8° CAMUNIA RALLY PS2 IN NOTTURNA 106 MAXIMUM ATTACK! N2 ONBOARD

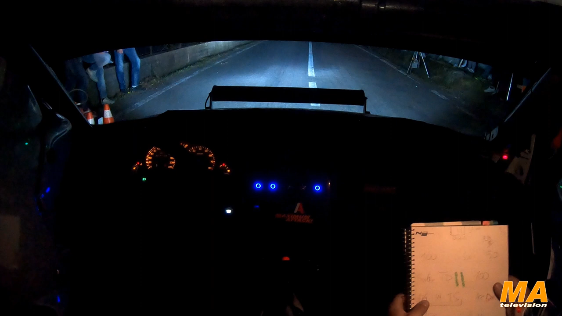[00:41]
dieci quattro tre due uno vai cento sinistra tre apre cinquanta sinistra sei per tornante destro giro un po' cento
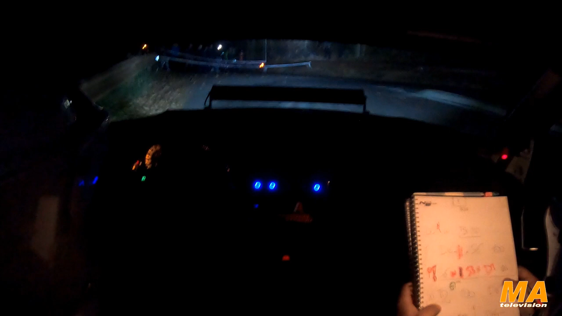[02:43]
vai vai vai vai vai vai cinquanta tornante destro cento destra sei cento al muro ritarda destra quattro meno in sinistra quattro lunga gira destra cinque apre vai